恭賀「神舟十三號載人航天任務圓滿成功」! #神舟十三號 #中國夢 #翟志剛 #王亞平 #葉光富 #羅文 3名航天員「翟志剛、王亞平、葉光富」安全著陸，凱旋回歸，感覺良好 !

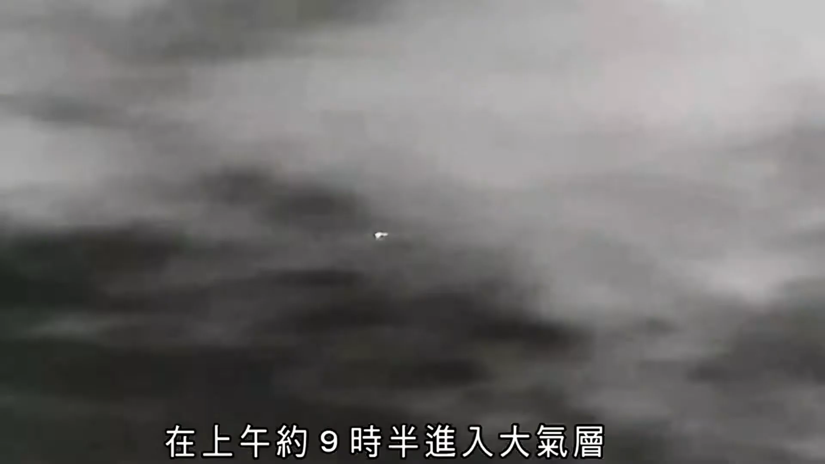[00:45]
在早早大约9点半进入大气层经历了几分钟和地面失去联络的黑象区之后江洛山打开